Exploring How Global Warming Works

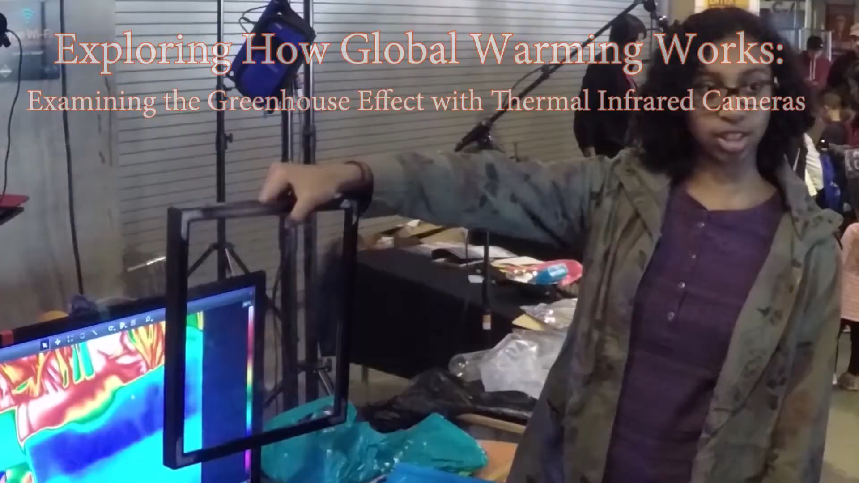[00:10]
a great way to gain personal experience in the science is to start with experiments looking at the greenhouse
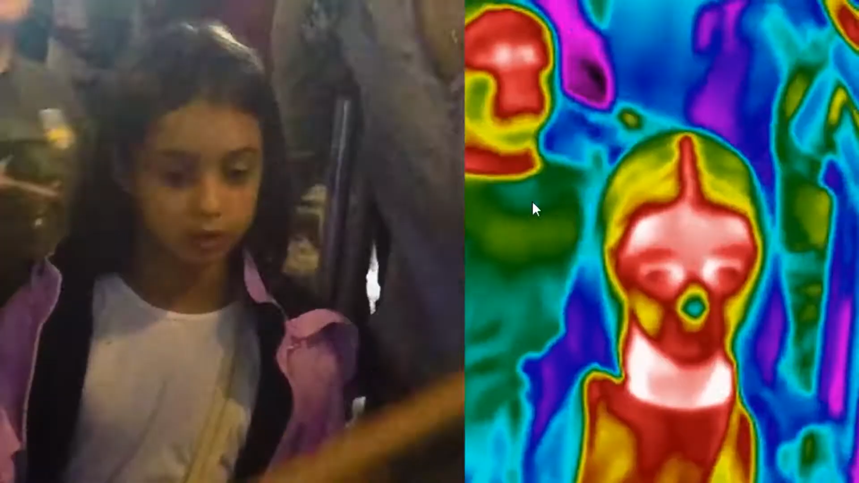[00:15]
effect with
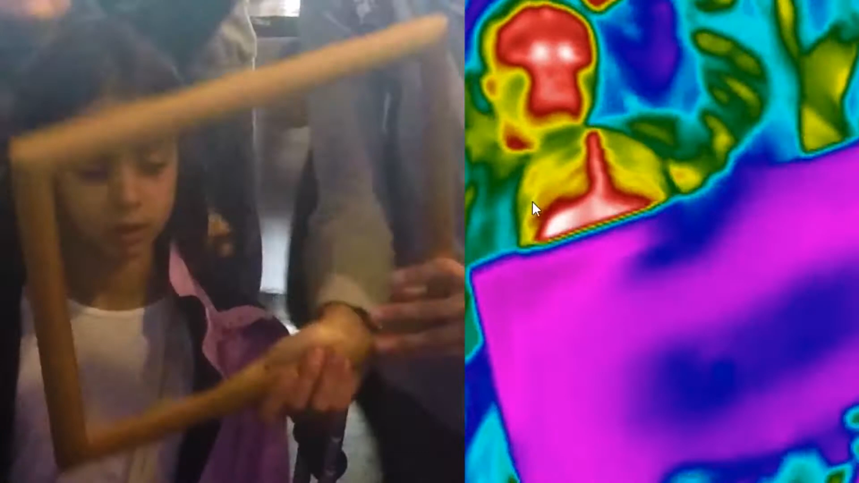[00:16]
solid objects using thermal infrared cameras.
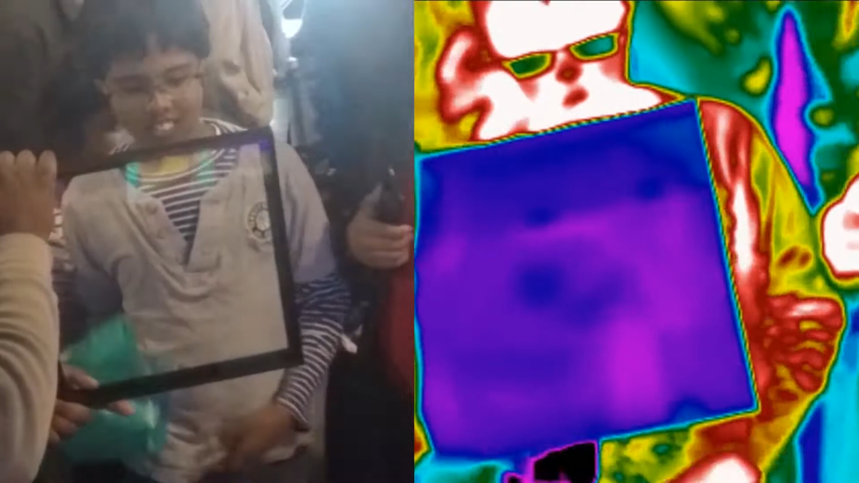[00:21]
This allows engaging public demonstrations of an essential part of how global warming works.
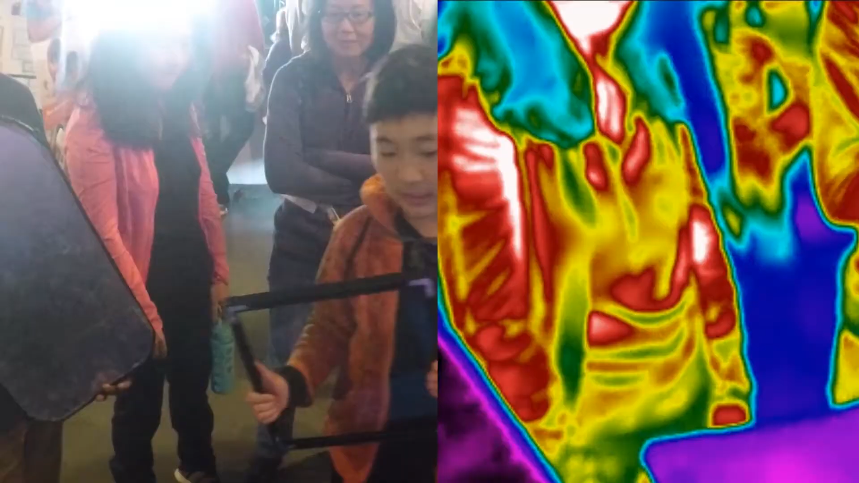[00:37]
as ordinary glass beautifully demonstrates the greenhouse effect,
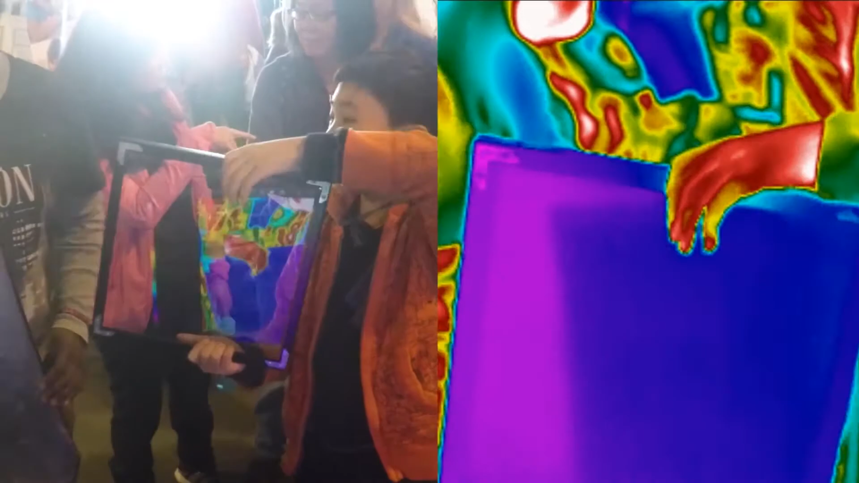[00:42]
and just in the form it takes in the case of global warming.
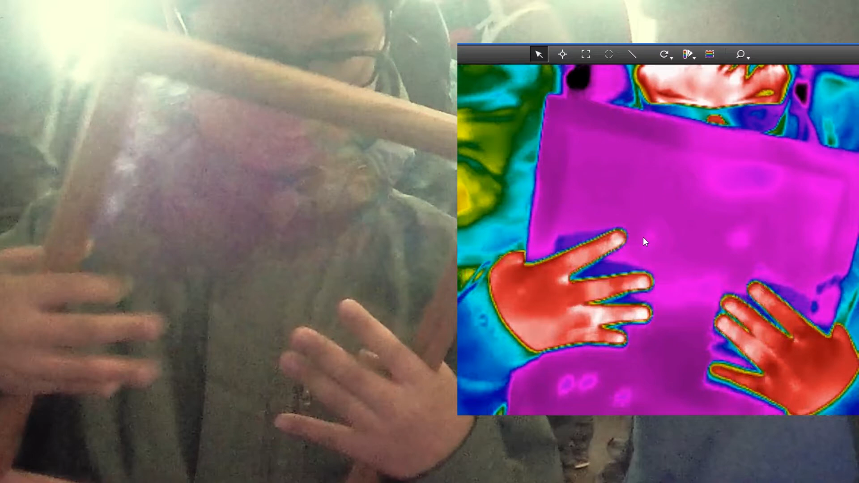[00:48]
This is an application of the effect happening through radiated heat transfer.
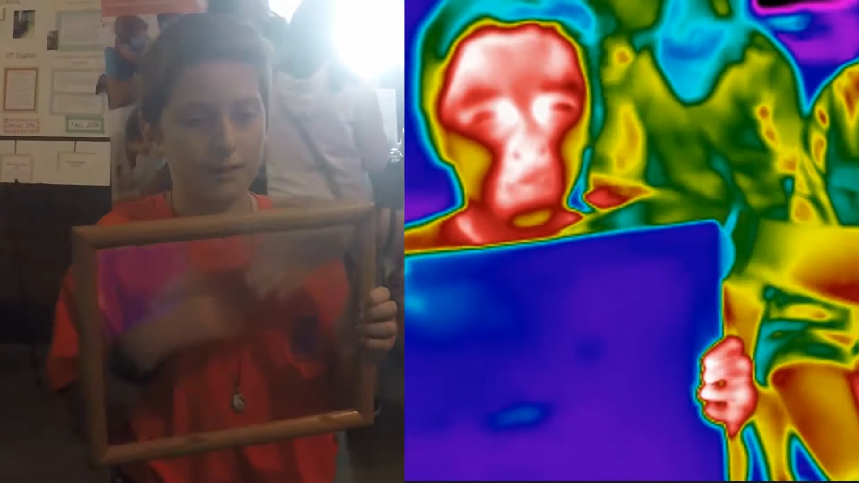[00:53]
In the split-screen images, scenes are viewed with a visible light camera on the left, while the same scene in long wavelength infrared, as was viewed by the lab participants, is displayed on the right.
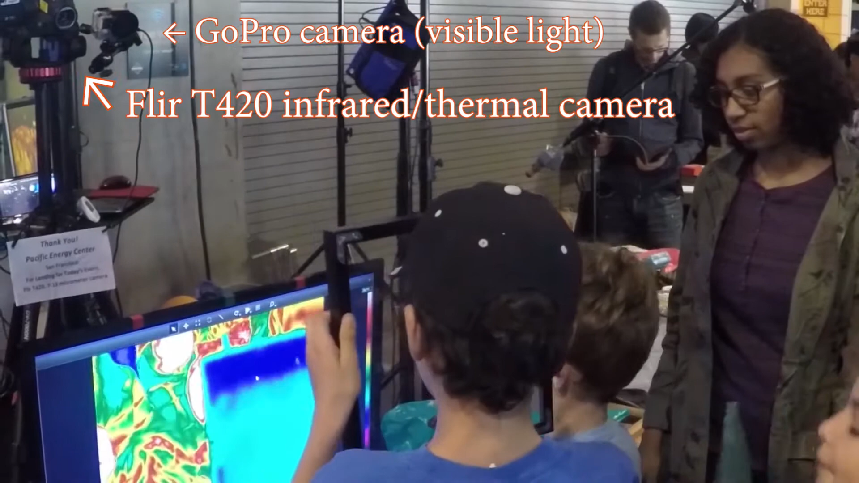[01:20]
sunlight is composed almost entirely of light in short wavelengths.
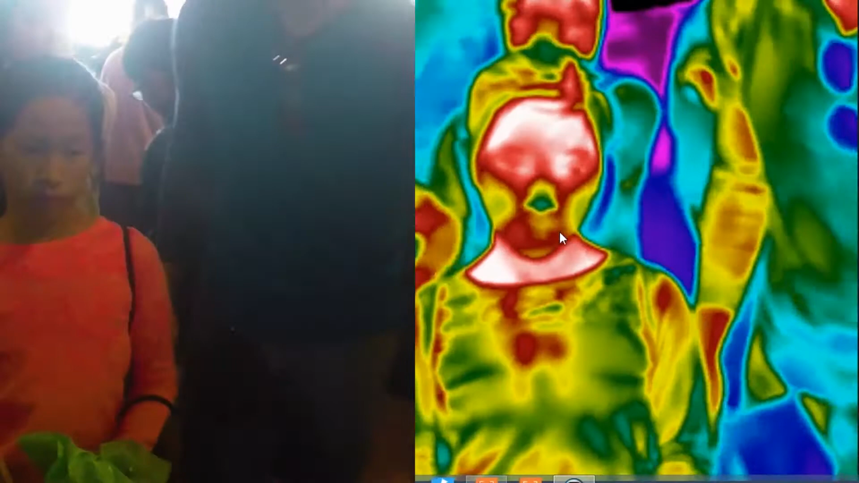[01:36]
At the same time, most long wavelength infrared light does not pass through glass.
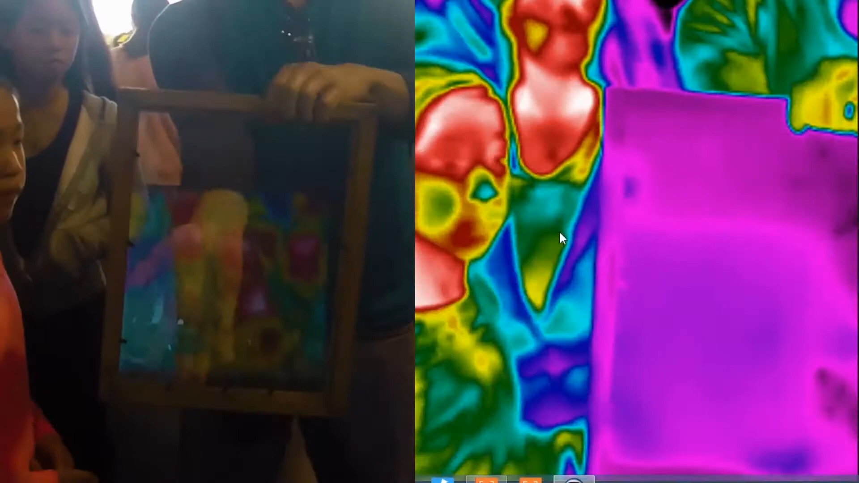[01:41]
The great majority of it is absorbed by the glass.
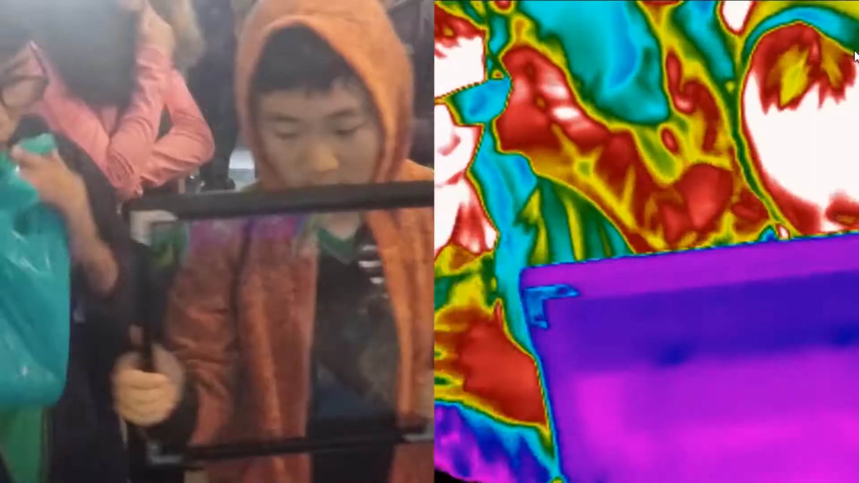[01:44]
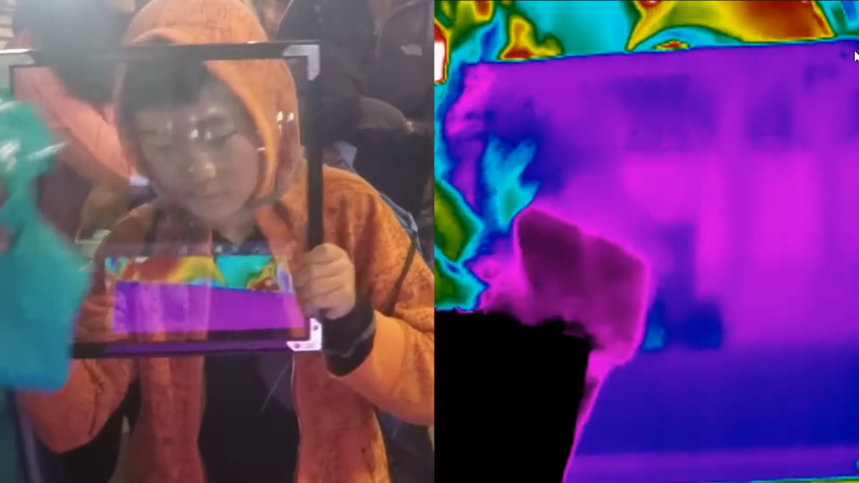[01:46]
Our faces, hands, and clothes contrasted against our surroundings are a great representation for our planet as a whole.
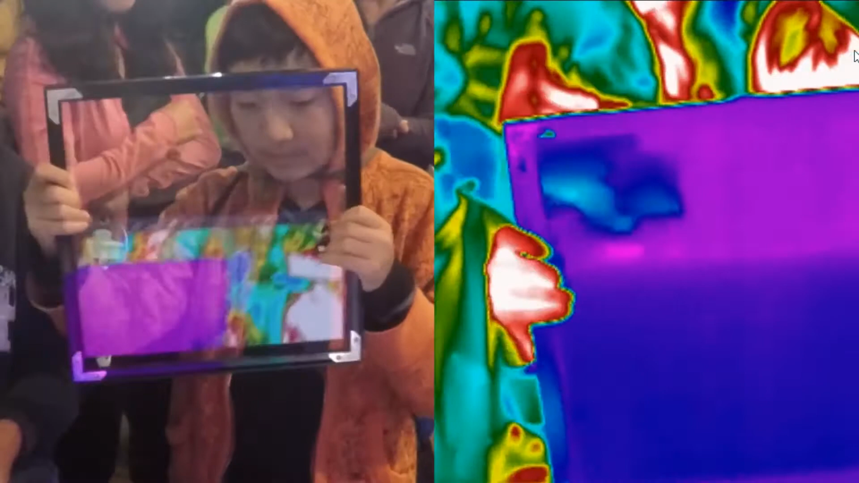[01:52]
This is light produced by our bodies,
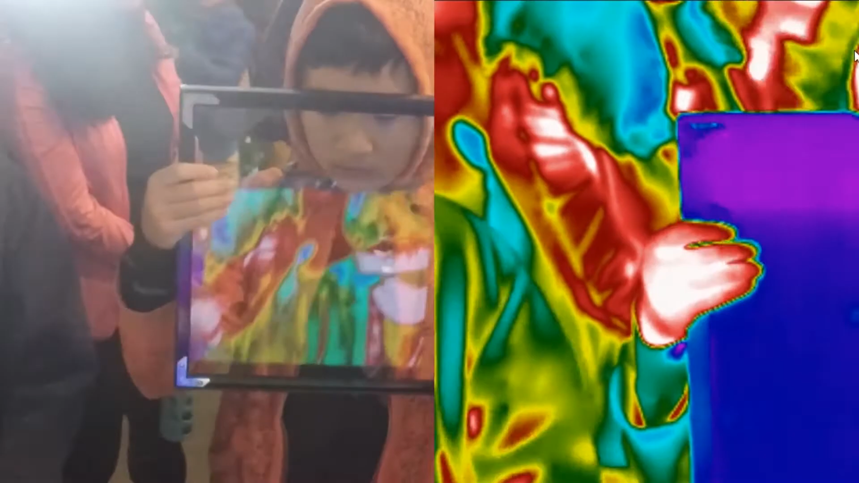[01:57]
similar to the way our entire planet produces long wavelength infrared light.
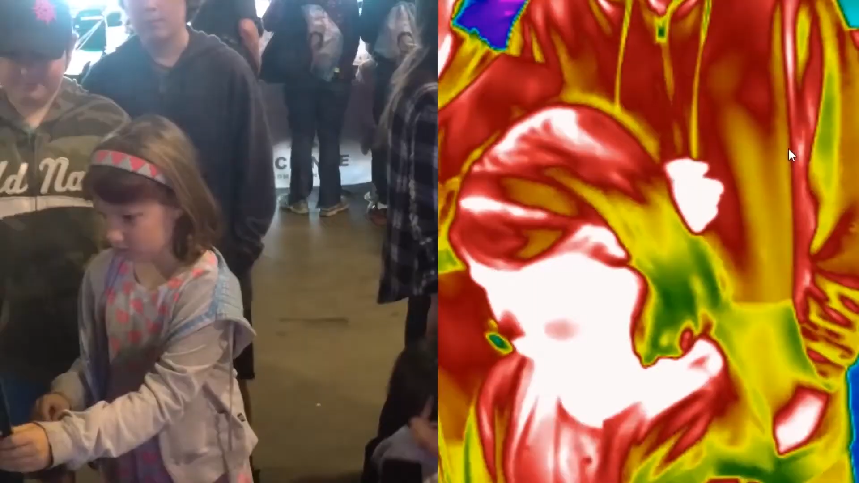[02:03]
Wavelengths that might otherwise radiate back out
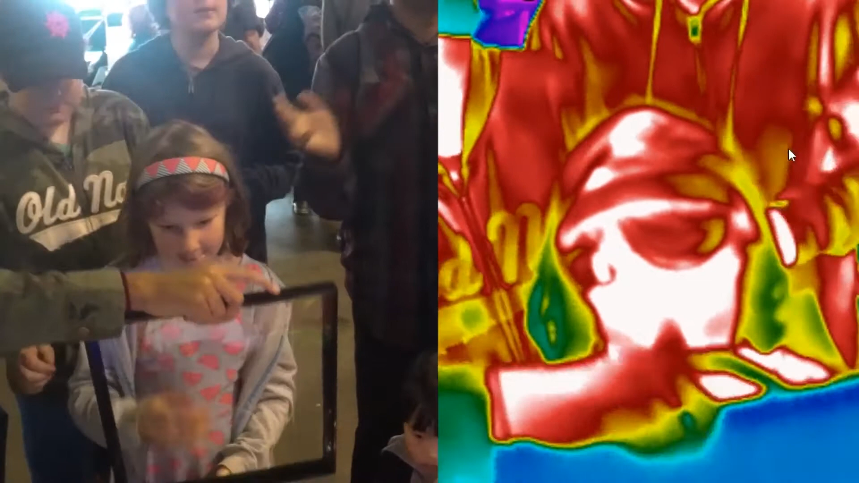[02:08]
to space are blocked by greenhouse effect materials if placed between the surface of the earth and outer space.
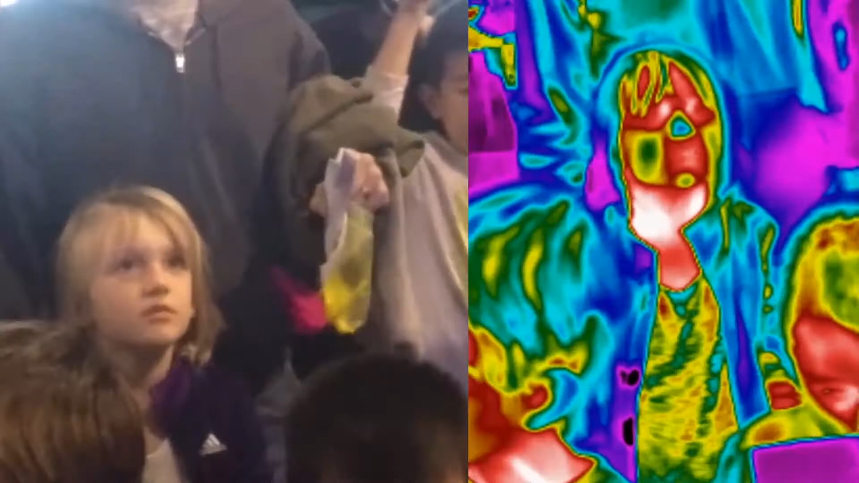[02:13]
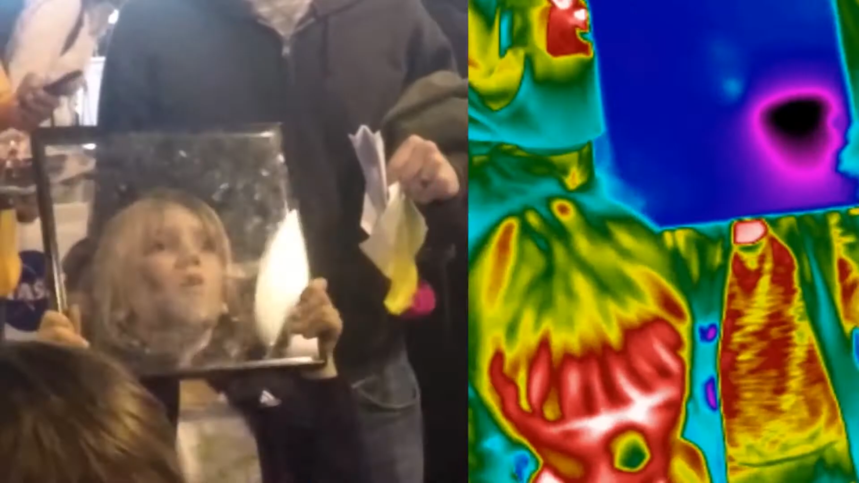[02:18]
What you are seeing in this video are